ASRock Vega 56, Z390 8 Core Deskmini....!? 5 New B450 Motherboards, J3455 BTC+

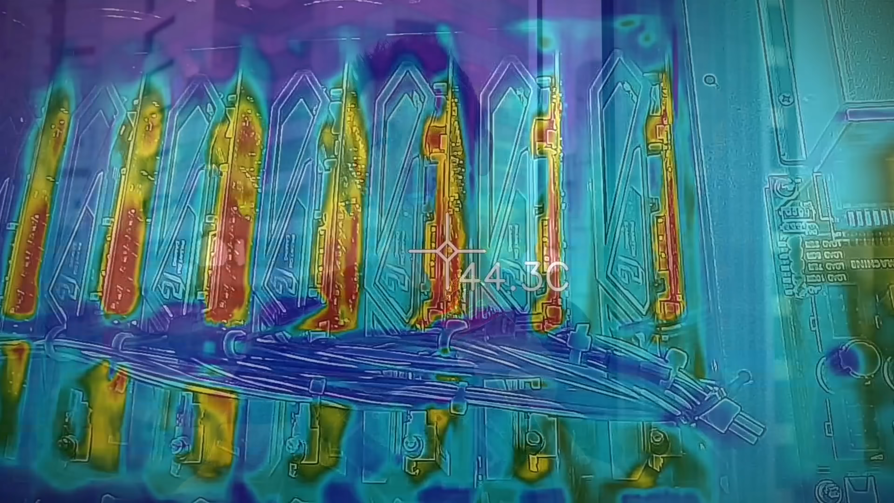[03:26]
On screen: spot 44.3°C
was that all these cards, when I put out the thermal imaging camera, they were all running extremely cool.
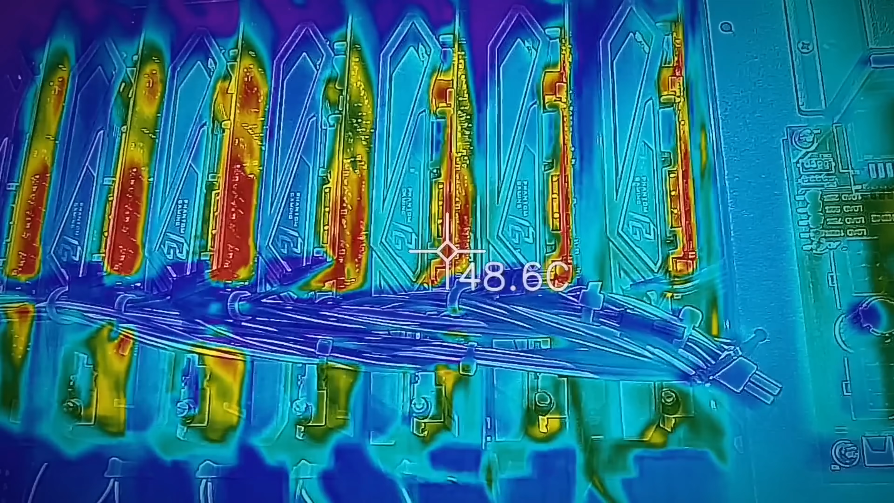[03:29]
On screen: spot 48.6°C
Keep in mind the case was suited towards mining, but it was good to see that these cards,
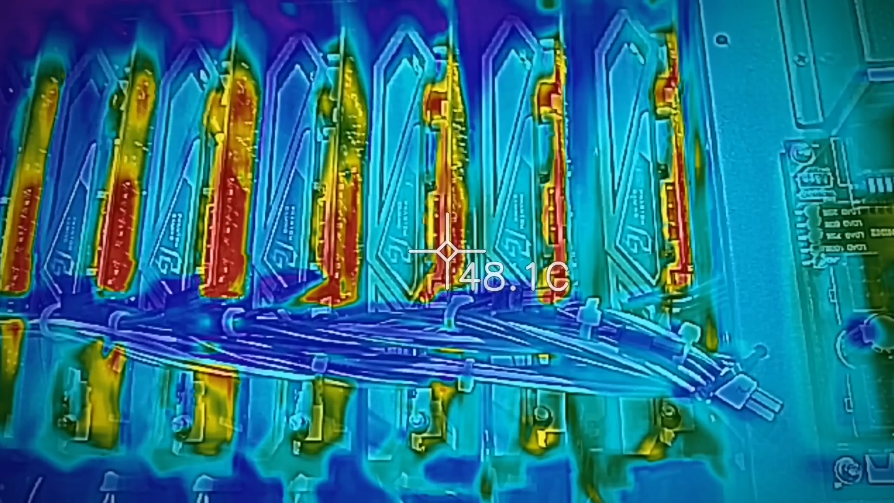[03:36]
On screen: spot 48.1°C
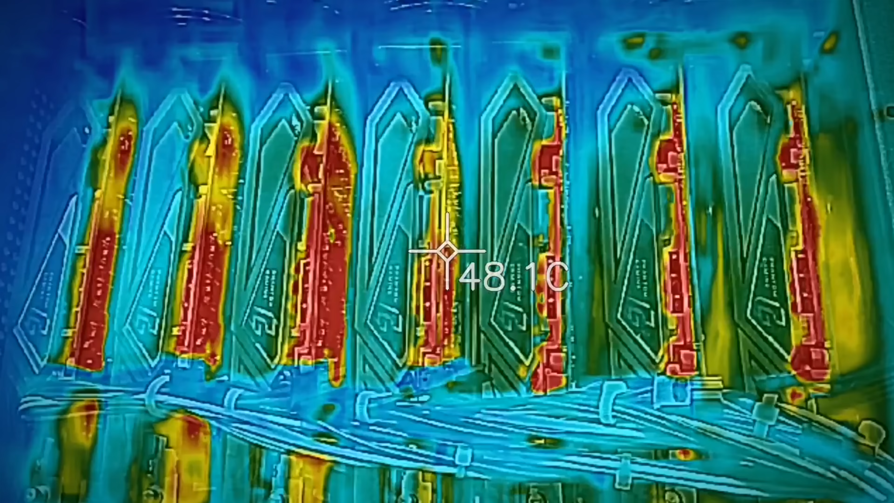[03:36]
On screen: spot 48.1°C
were only hovering up to 50 degrees, while they were mining Hardcore F.